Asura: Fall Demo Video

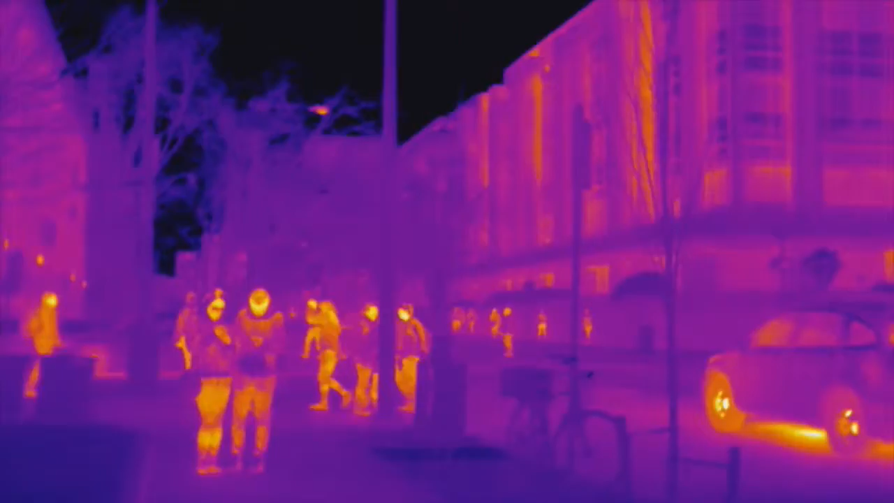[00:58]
It will consist of an aerial drone that sends infrared and color video back to a centralized command station where search and rescue or disaster relief staff will be able to monitor the situation through an intuitive interface.